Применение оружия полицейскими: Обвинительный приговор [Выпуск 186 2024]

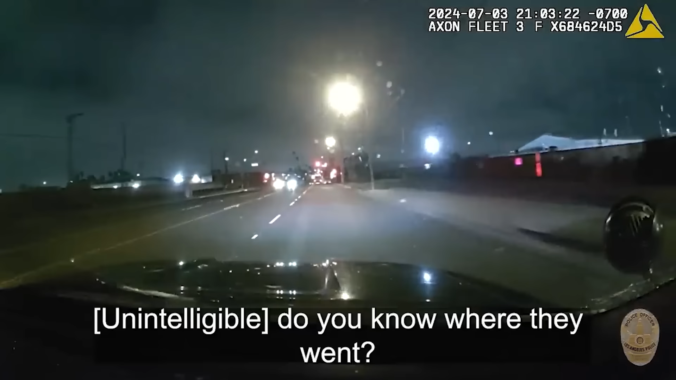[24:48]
Chuck, do you know where they went? No. Do you know where they went? No. No, stop!
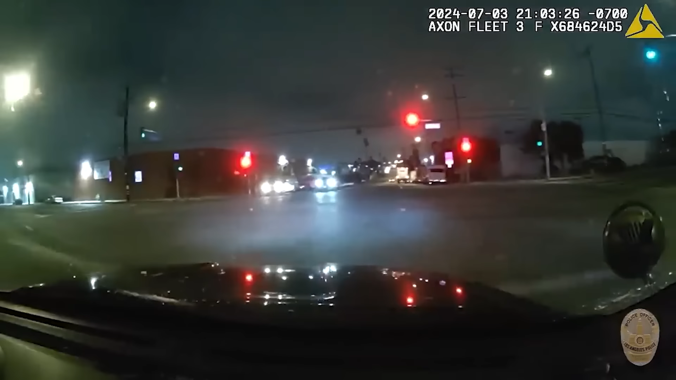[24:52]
We're stopping. Adam 44. Adam 44. We're on Broadway and 135 Street. We took shots fired. The car is last seen northbound on Broadway and 135 Street. We need an RA. Lord, are you okay? I don't know, I'm bleeding. 18-44, Broadway and 135 Street, RA. Hey, stay away from the car. Perfect last scene, yeah. Northbound Broadway from 100.